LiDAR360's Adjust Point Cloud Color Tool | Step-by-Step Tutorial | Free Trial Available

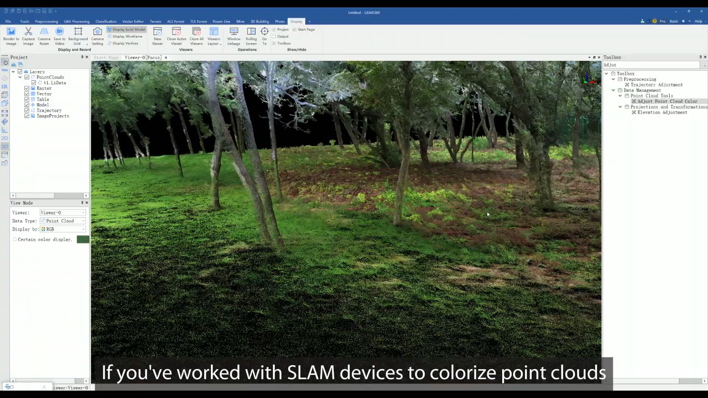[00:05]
If you've worked with SLAM devices to colorize point clouds, you might have noticed unexpected color effects.
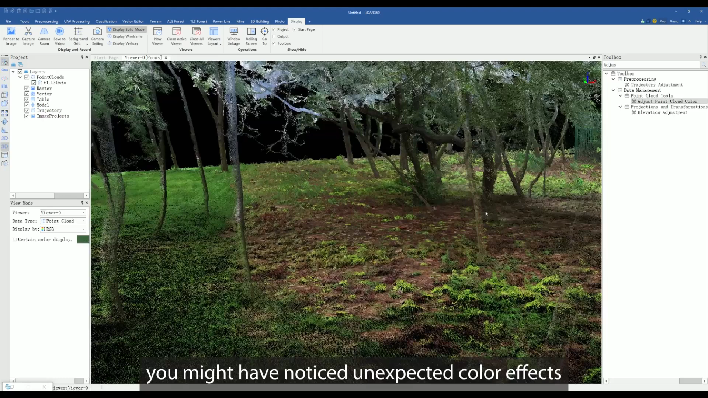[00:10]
Like the treetops might be colored with blue or white from the sky.
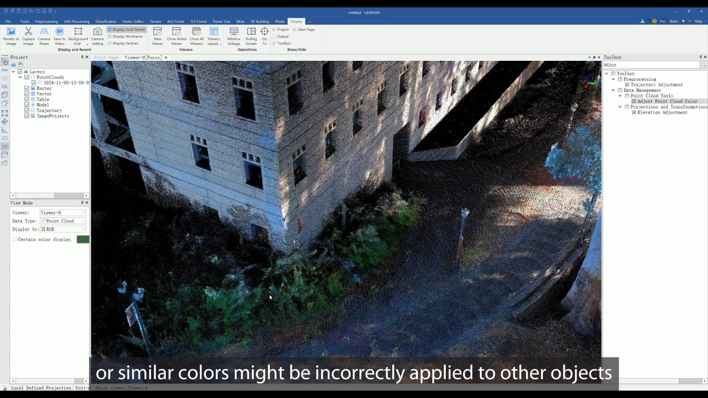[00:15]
Or similar colors might be incorrectly applied to other objects. Today we'll be working with data from a park scene captured by a handheld LiDAR device.
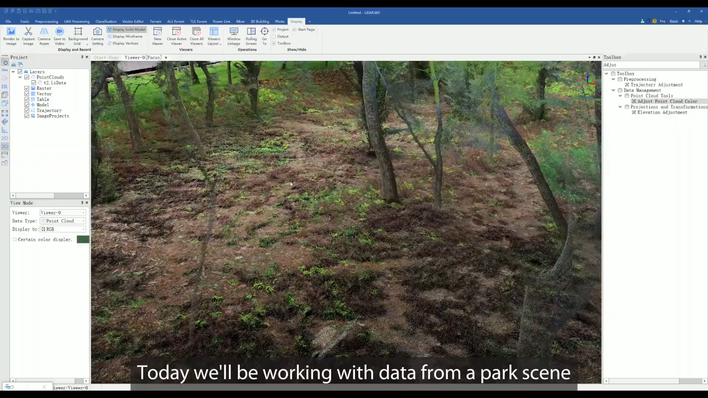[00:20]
Notice how the trees have some color errors?
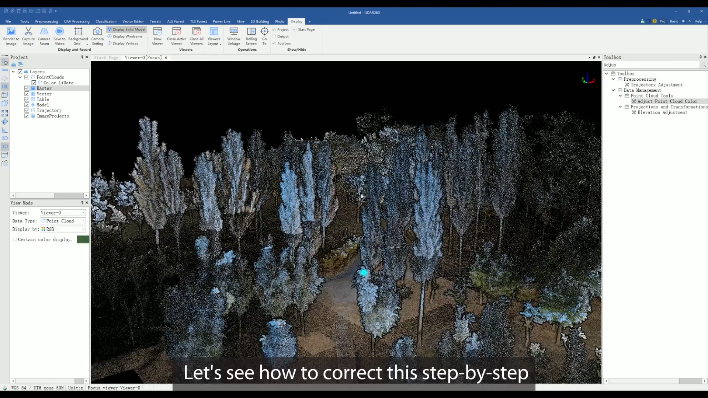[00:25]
Let's see how to correct this step by step. Firstly, search for Adjust Point Cloud Color in the toolbox and open it.
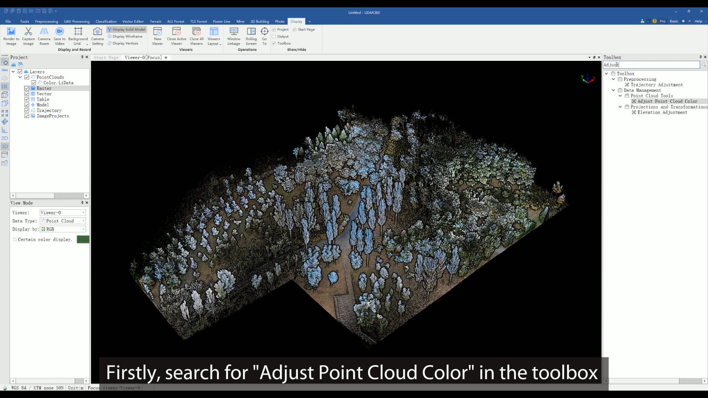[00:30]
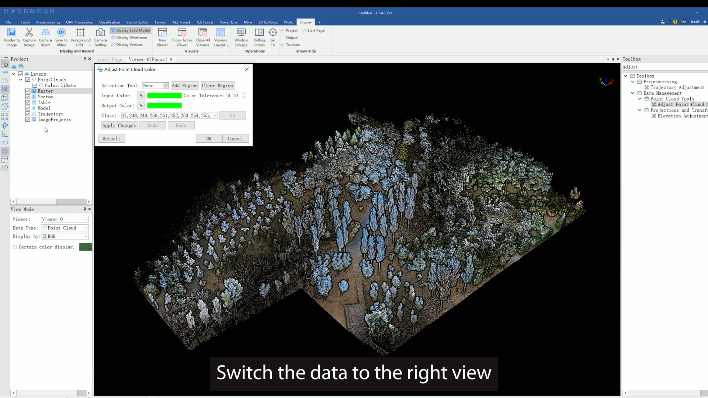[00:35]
Switch the data to the right view and use the Selection tool to select the areas with color errors in the crown.
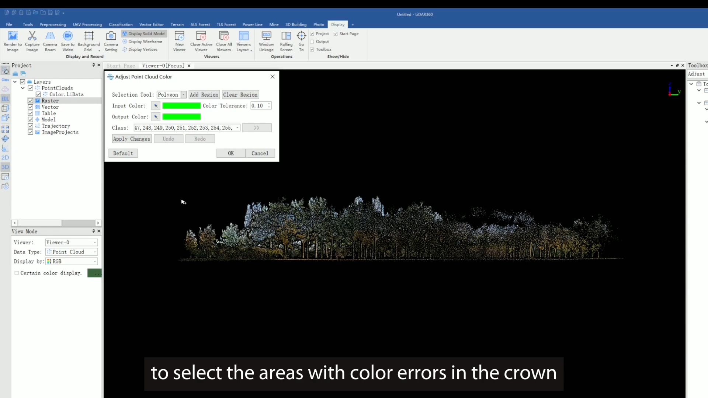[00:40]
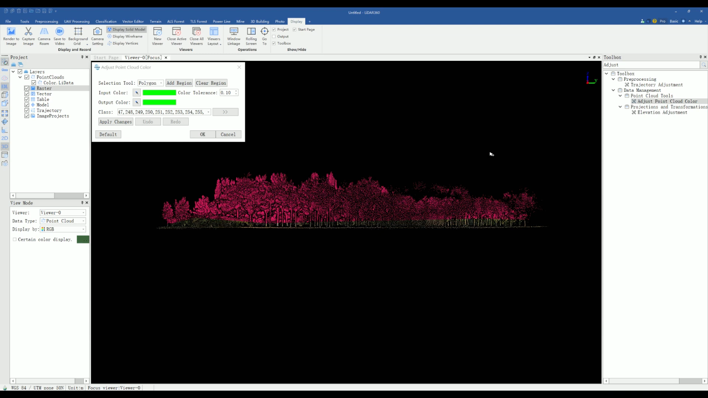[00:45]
Click Add Region to input this area.
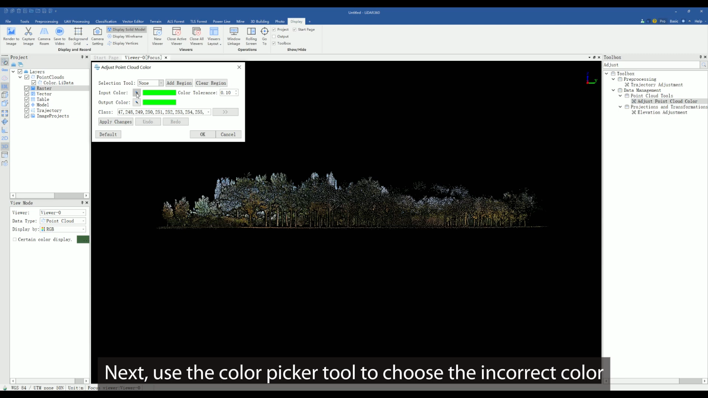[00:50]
Next, use the Color Picker tool to choose the incorrect color and then select the target color.
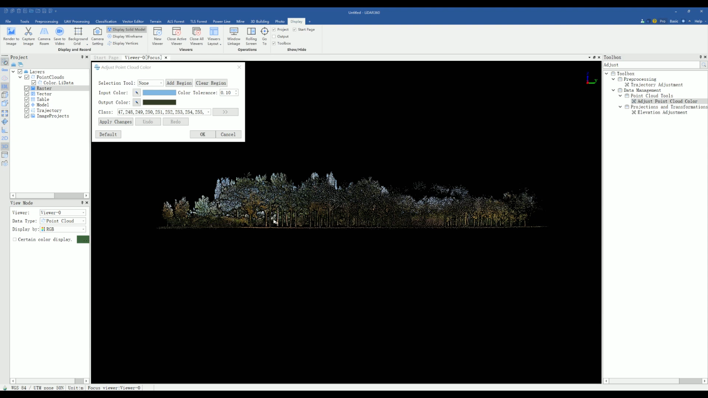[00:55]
You can continuously pick colors.
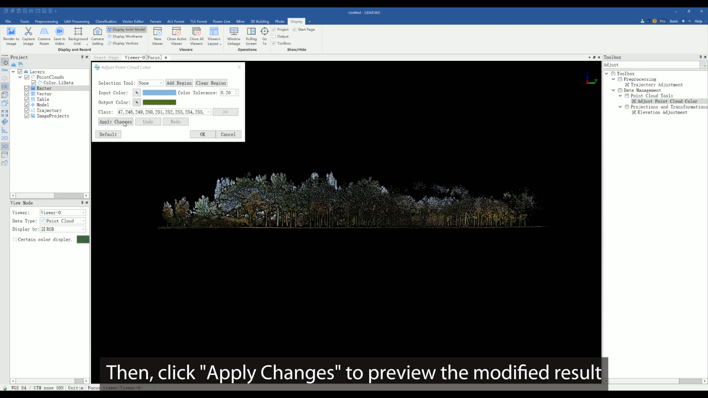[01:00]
Then click Apply Changes to preview the modified result.
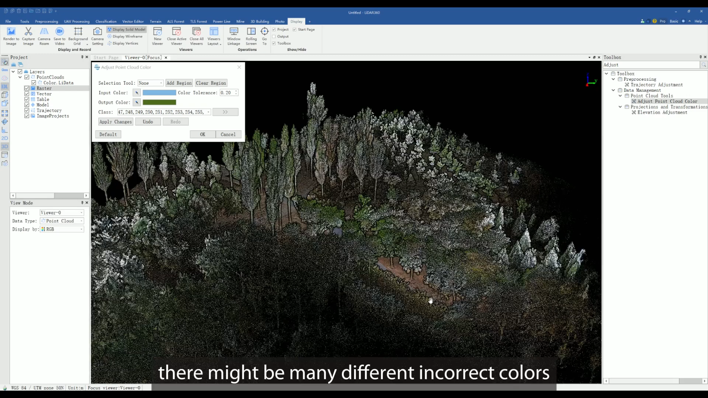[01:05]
Of course, there may be many different incorrect colors, so you can increase the color tolerance value to include more similar colors.
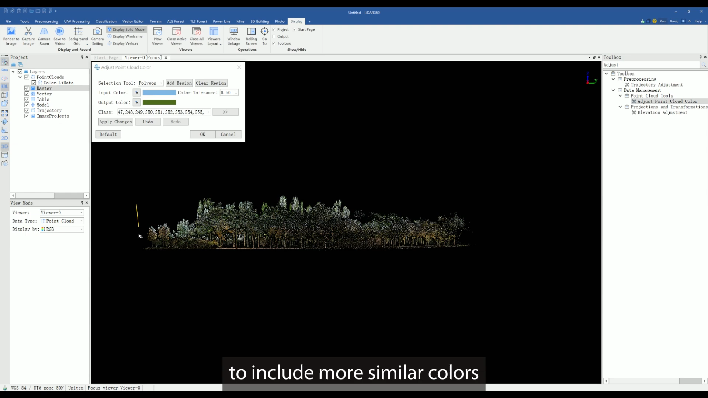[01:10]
Then select Add Regions and apply the changes.
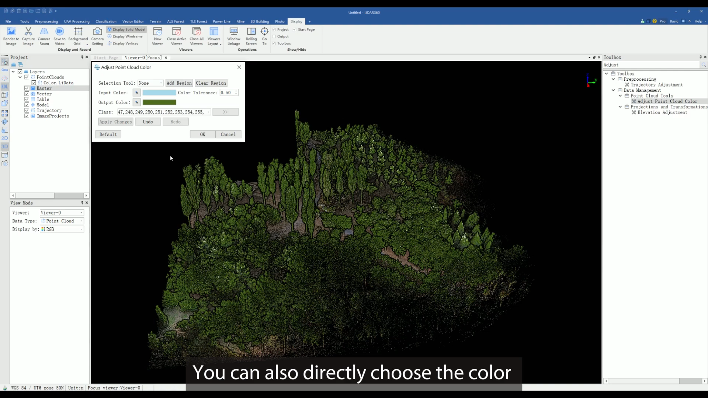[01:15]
You can also directly choose the color as both the input and output color to complete the color correction.
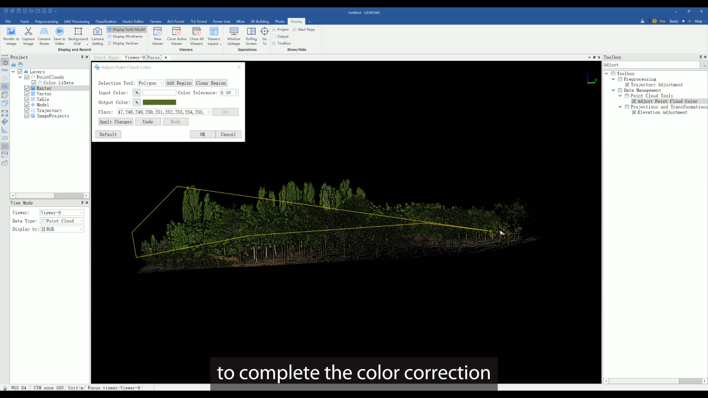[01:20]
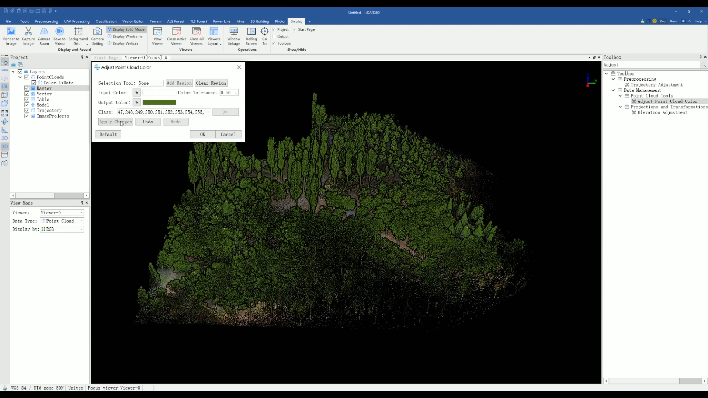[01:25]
Additionally, you can classify the point cloud and select the class you want to modify.
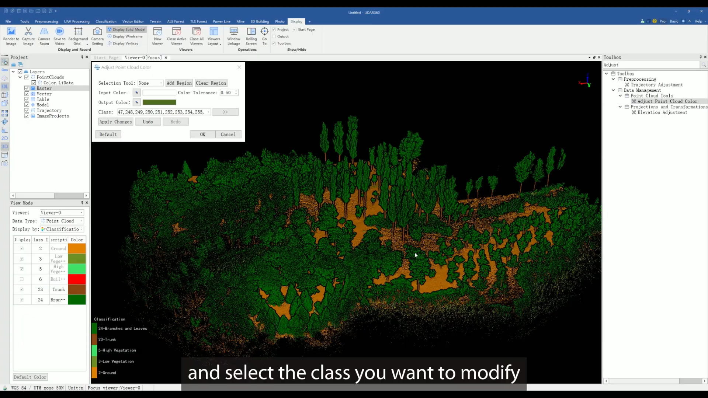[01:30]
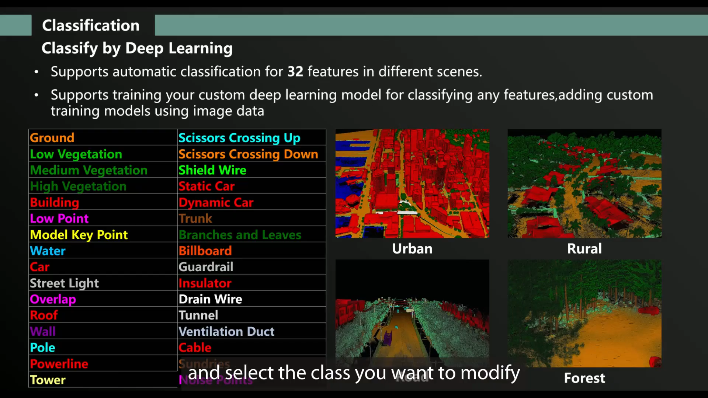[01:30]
LiDAR 360's classification feature allows you to automatically classify 32 types of terrain object.
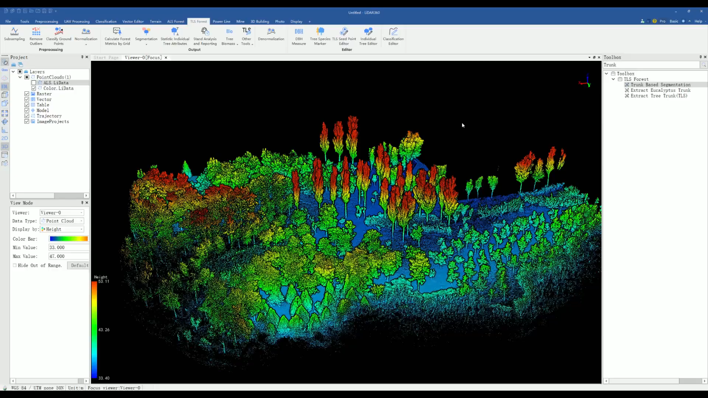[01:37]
For forestry data, for example, you can classify trunk and crown.
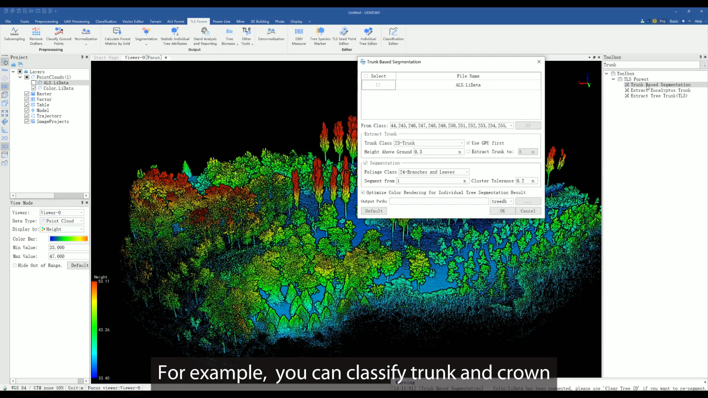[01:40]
When adjusting colors, you can select the trunk class. Simply select the entire area, set the color tolerance to 1,
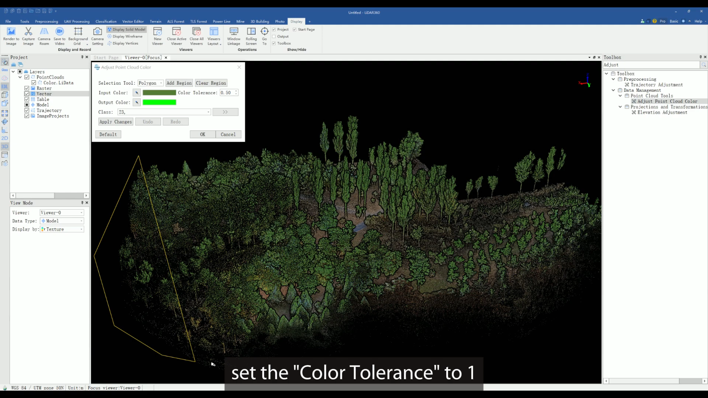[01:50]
and any other color will be changed to the target color.
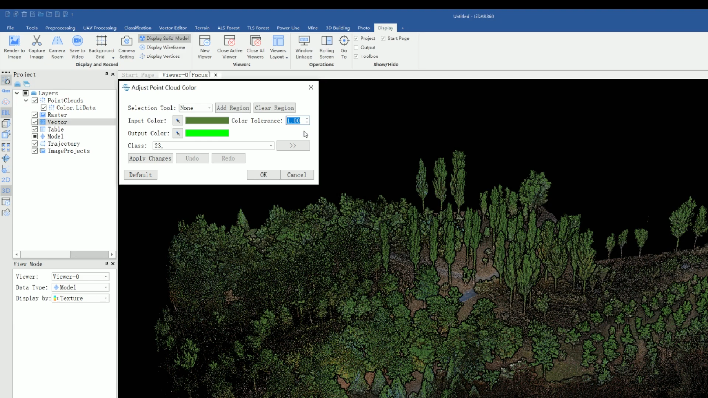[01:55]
Then set the target color to brown and apply the changes.